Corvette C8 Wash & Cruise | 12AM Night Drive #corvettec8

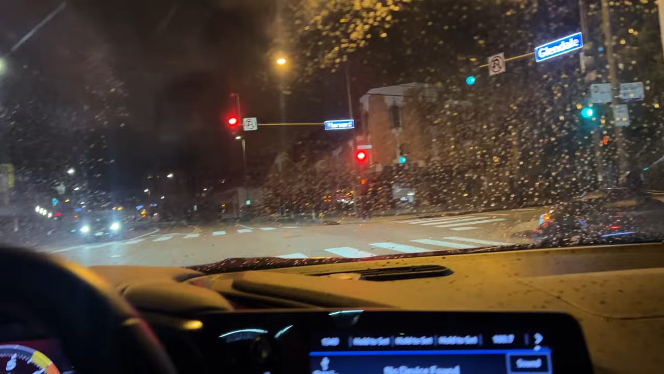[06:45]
so it's not gonna look the best right now like I said it's gonna air dry
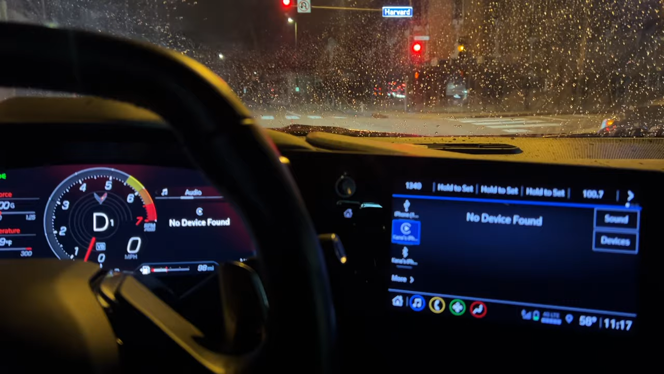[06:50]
but I got it in tour mode right now this is the sport display though I can change the display from track sport tour uh weather mode now so
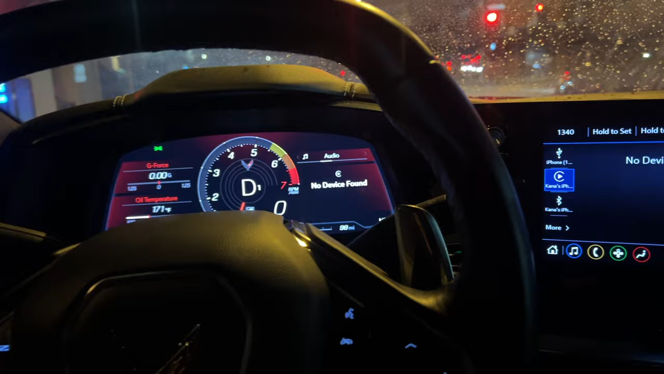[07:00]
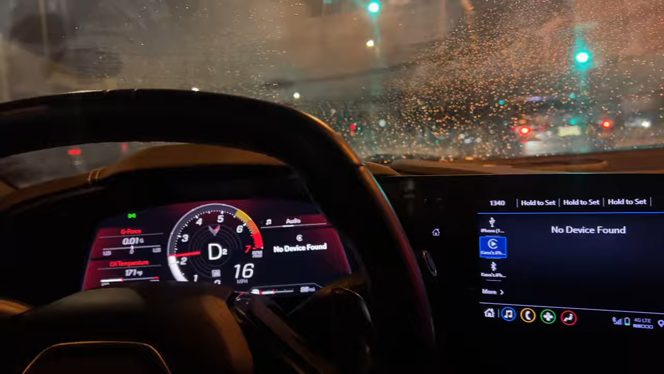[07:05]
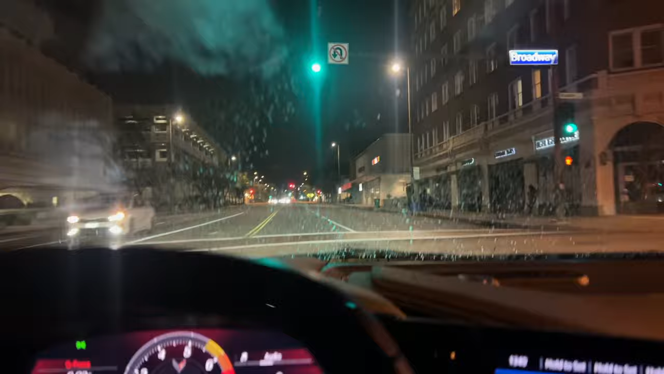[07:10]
let me get this mirror to clear up right here the police station's right here so gotta be careful
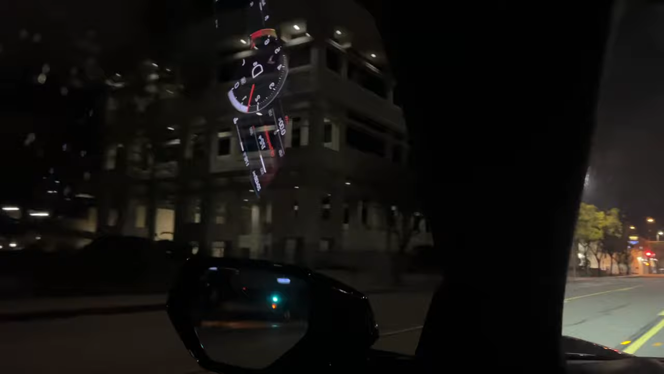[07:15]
like I said it's midnight so no day out